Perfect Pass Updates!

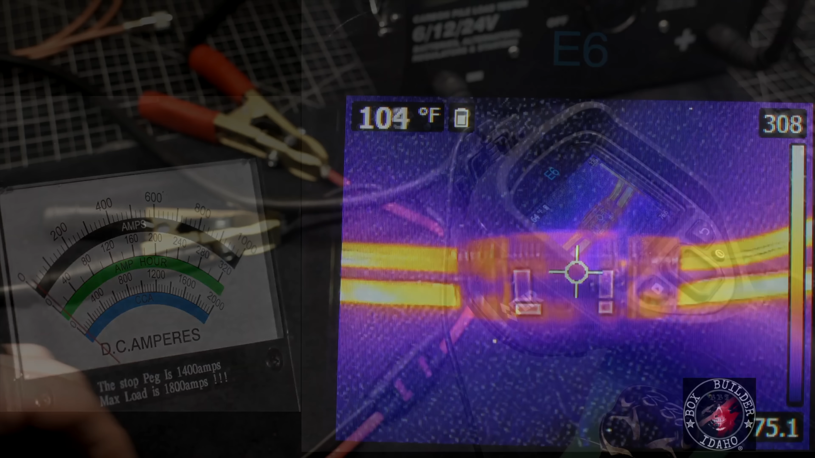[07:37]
On screen: spot 104°F
there's 20 seconds of exposure the silicone wire is smoking the connector is not the biggest point of restriction